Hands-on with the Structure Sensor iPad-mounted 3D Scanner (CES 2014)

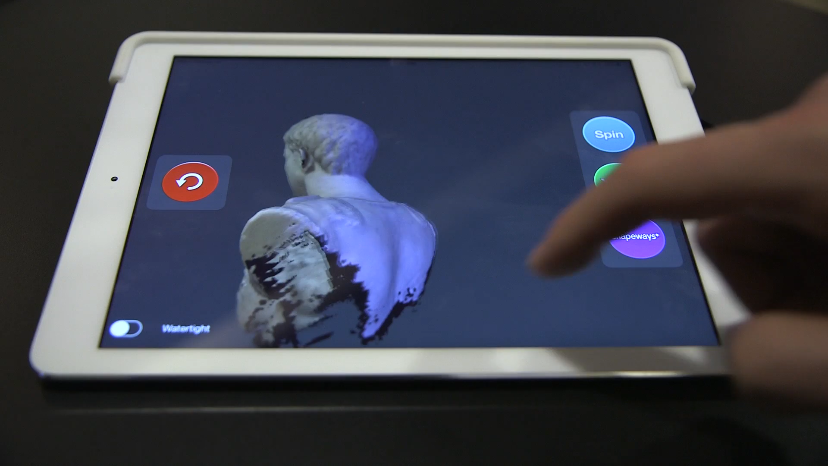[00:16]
One of the most basic uses of the Structure Sensor is to create scans of solid objects.
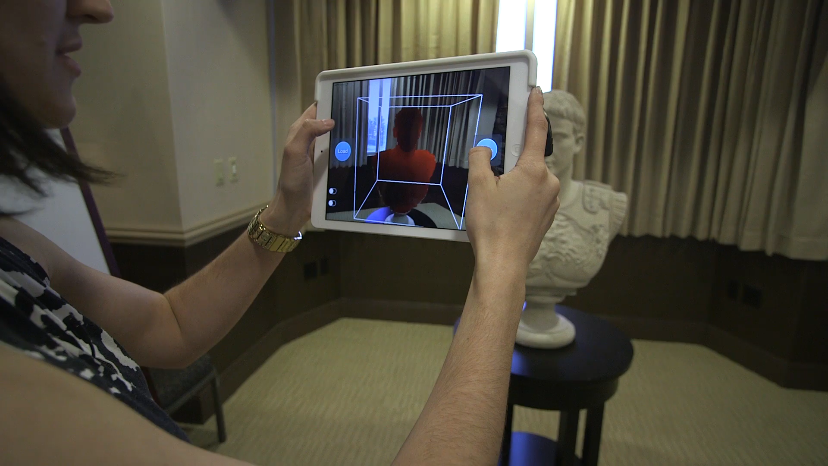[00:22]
So here's a bust of Julius Caesar that we can walk around with the camera, creating a mesh as we go.
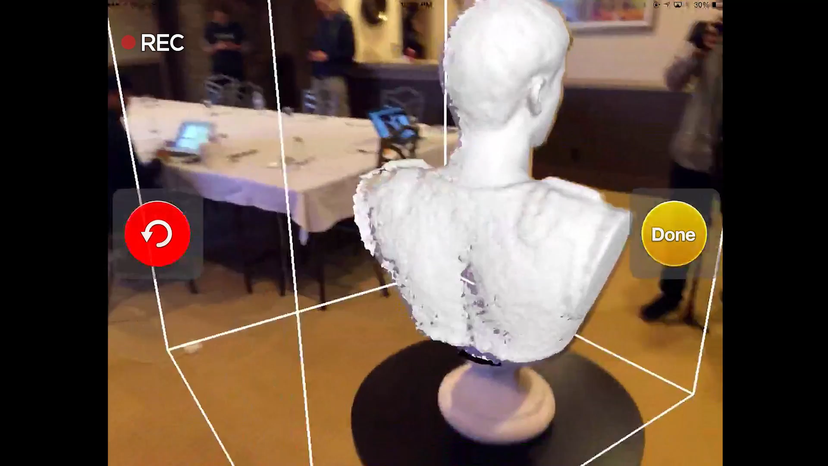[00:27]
The result is a 3D model that you could send to a video game or a 3D printer.
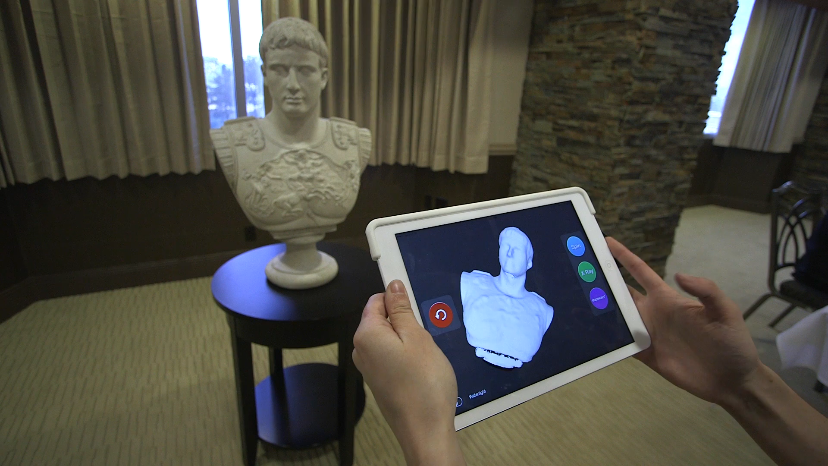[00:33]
You could also theoretically use it for a virtual pet or any other kind of augmented reality game by scanning an area and then creating a 3D model of it.
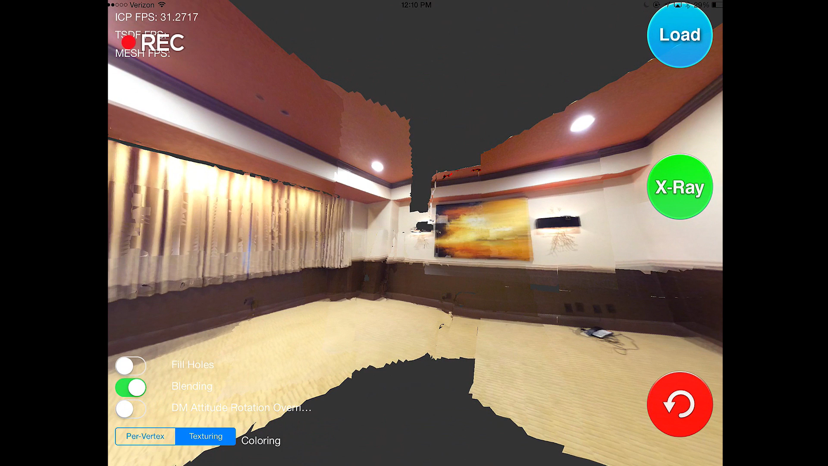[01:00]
So once this mesh is done, it's going to create a full texture and color map. So just from doing a quick scan, I've got a rough model of the room that I can either see as a panorama or as a 3D object. These are all demos because the real idea is that there's going to be a Structure SDK that can be used either with other people's cameras or by developers to create games or software.